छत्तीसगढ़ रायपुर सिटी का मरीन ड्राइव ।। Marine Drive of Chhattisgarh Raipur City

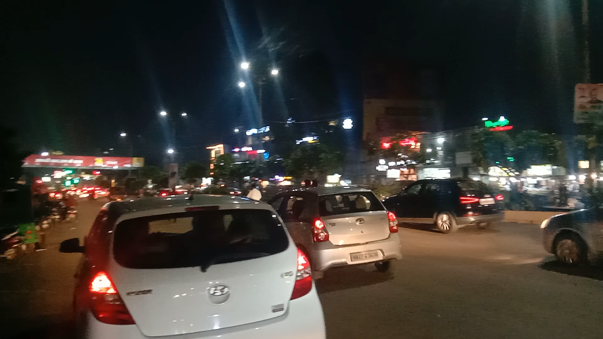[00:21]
कम भीड़ है बहुत जब्पी रहता है चोक रहता है पर आज कम हुघढ है कर एज है मरेंट राइप अर तेलिवानगा का मरेंट राइप है और यह है जो